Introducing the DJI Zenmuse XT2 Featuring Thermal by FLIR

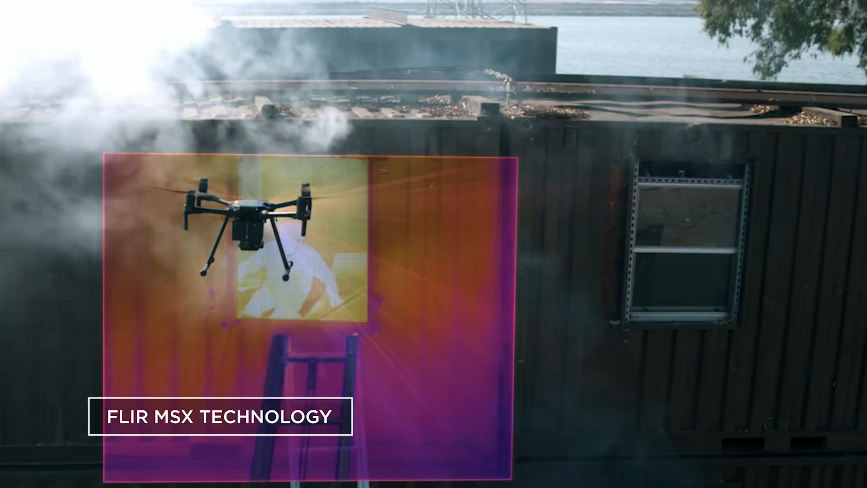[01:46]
letting you overlay visual data on top of thermal imagery and fine-tune your real-time view.
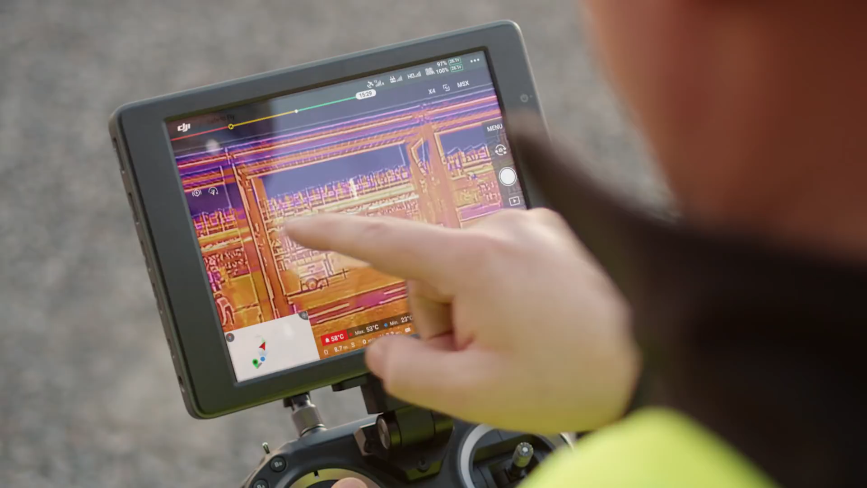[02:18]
The XT2 automatically locks onto the highest
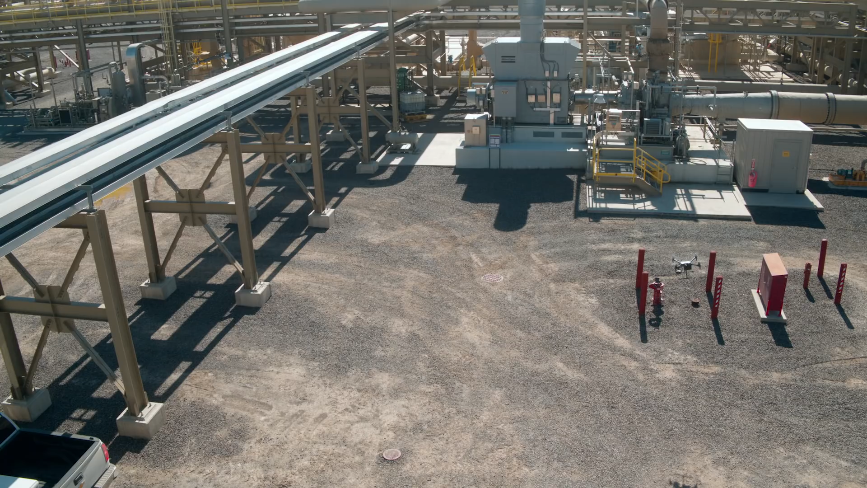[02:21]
temperature within the frame with heat
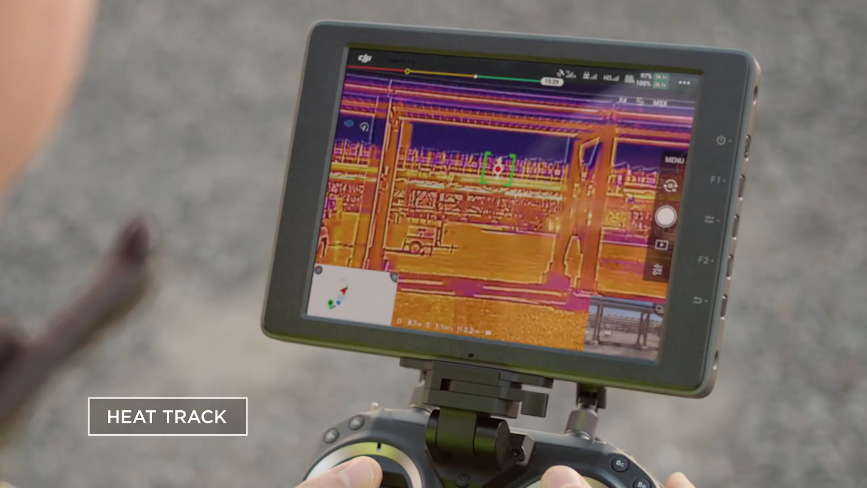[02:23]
track or any desired object with quick track, giving you the freedom to focus on the mission at hand.
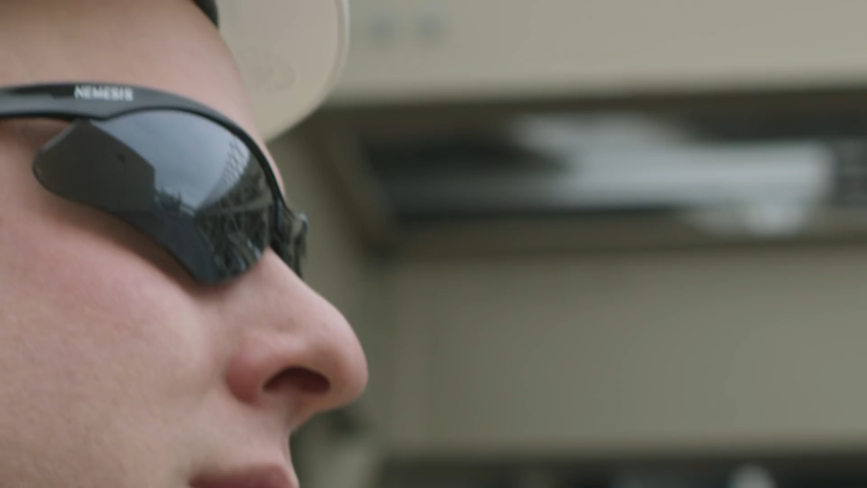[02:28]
Immediately identify what's important with temp alarm,
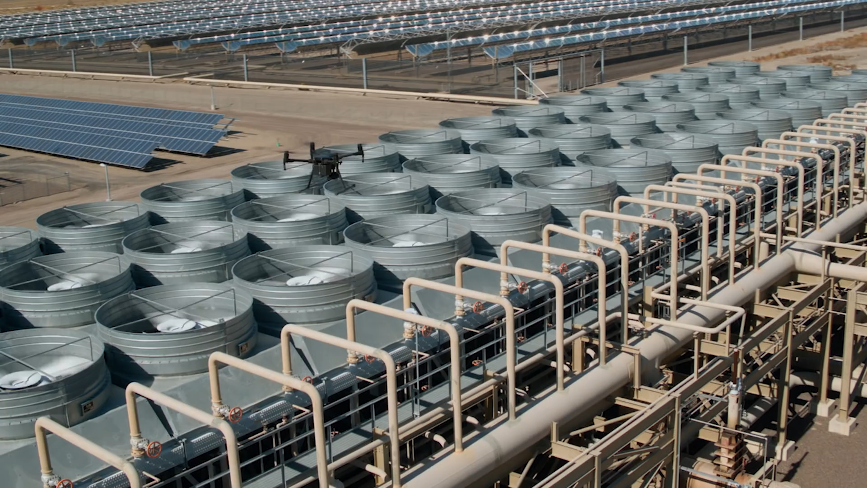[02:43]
With the XT2's advanced radiometric settings,
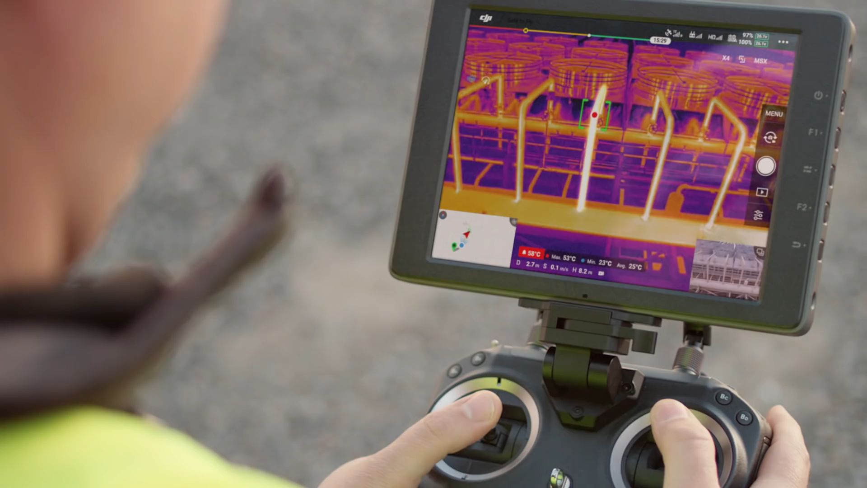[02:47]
we're able to fly in close and scan the area in detail for any potential hazards.